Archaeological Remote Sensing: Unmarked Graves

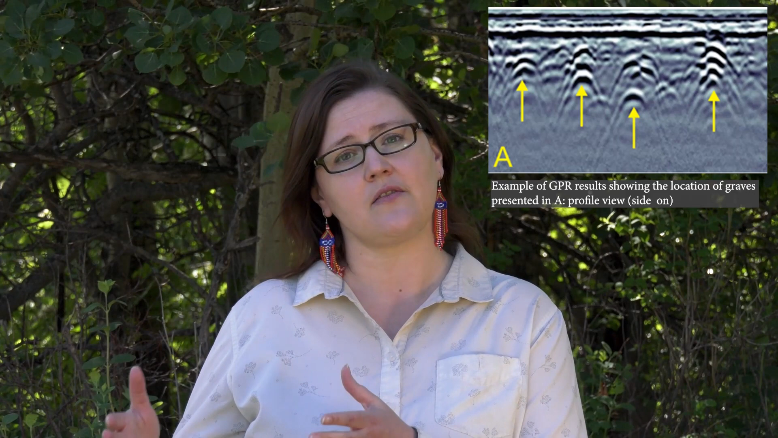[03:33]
then there are areas of the cemetery that do not have markers. What we're able to do is use the ground penetrating radar over top of the graves that have markers, see what that signal looks like, and then use that to measure the areas that don't have any markers.